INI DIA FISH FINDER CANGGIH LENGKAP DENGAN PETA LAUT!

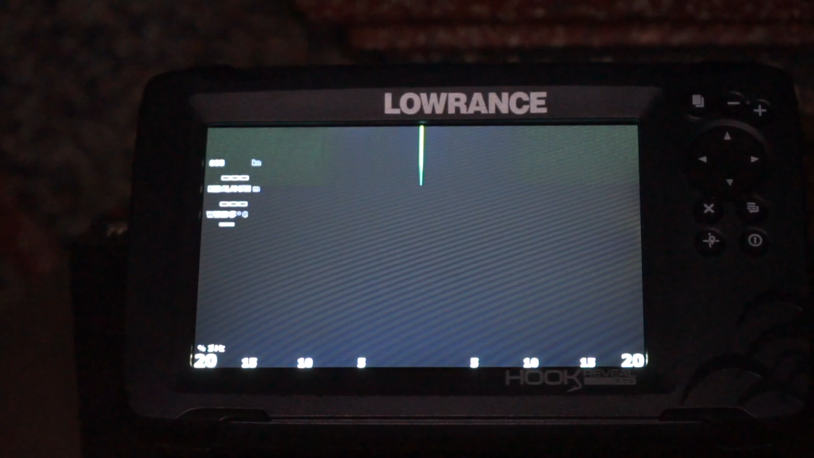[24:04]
ketika kita pasangkan transducer ya, di jukung seperti itu. Tapi ini cuma simulasinya. Jadi dia ada garis tengah, yang mana garis tengah ini adalah jukungnya,
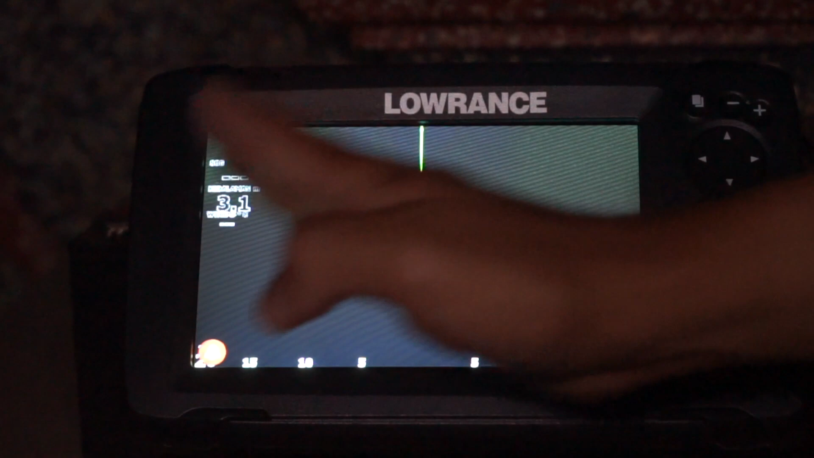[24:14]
dan di samping kanan kiri ini adalah sebelah kanan dan sebelah kiri dari kapal seperti itu. Jadi dia bisa nge-scan apakah di kanan kiri kapal itu ada ikan atau enggak kayak gitu ya. Lalu kita keluar.
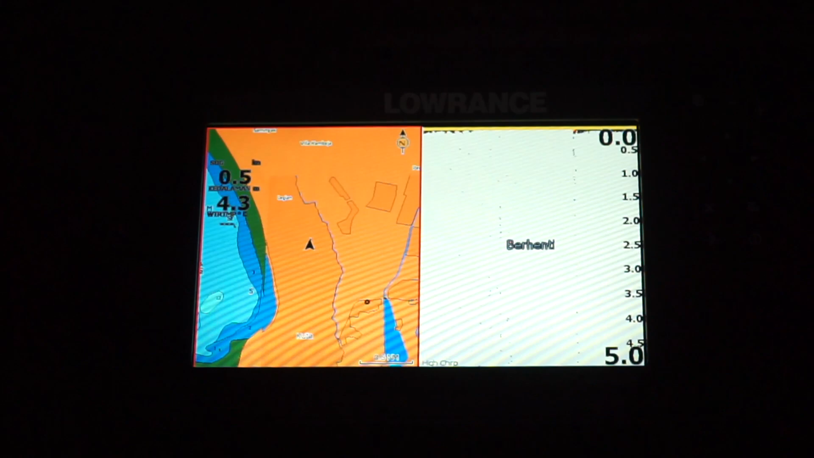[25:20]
Sekarang dia kembali lagi, sudah mendapatkan sinyal.
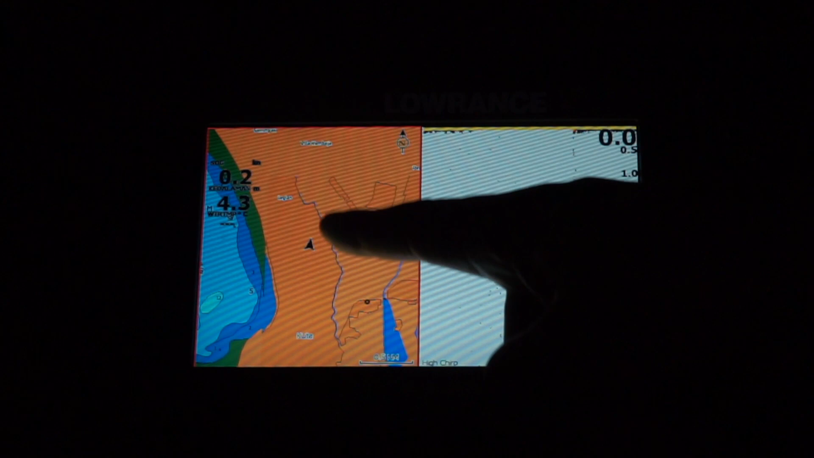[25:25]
Karena simulasinya tadi nyala, jadi sinyalnya nggak kepake gitu. Di sebelah sini bisa kelihatan, ini berhenti ya.